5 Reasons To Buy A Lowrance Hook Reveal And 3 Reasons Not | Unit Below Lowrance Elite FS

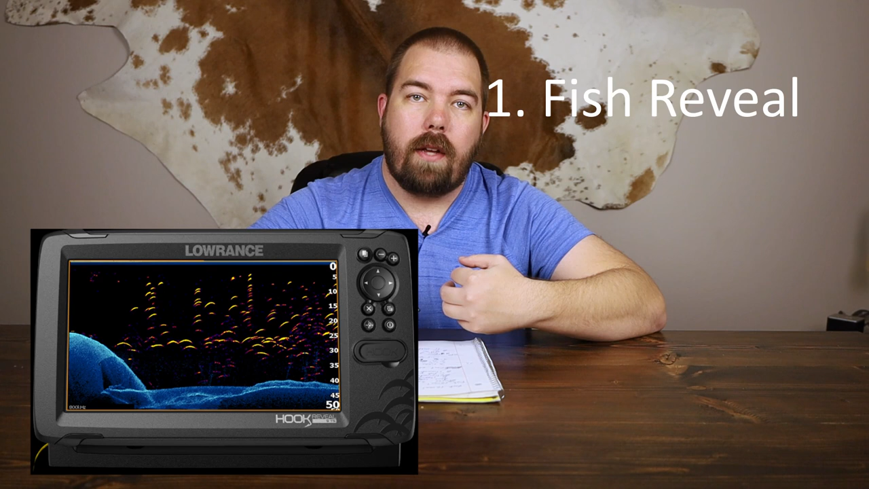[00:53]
on the elite ti series and it helps me identify fish that aren't always
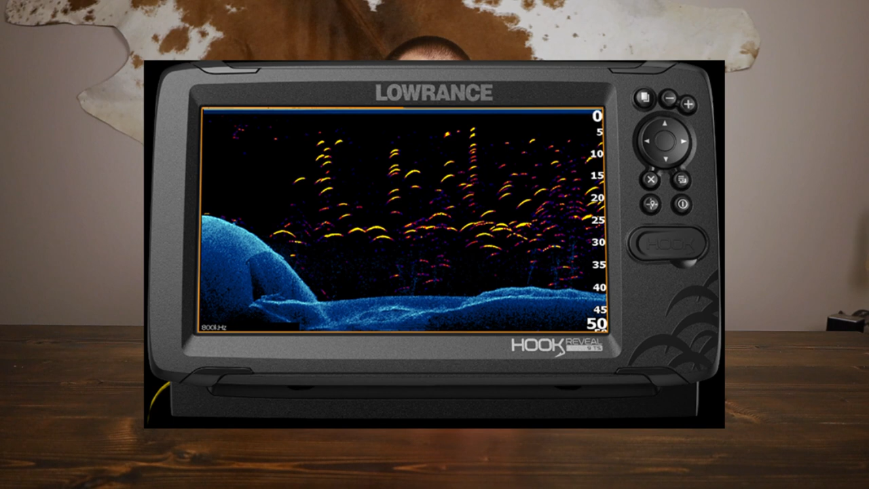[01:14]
overlaid on top of your down scan image so you can see the difference between what's fish and what is not fish and how those fish relate to the structure so it's an extremely useful tool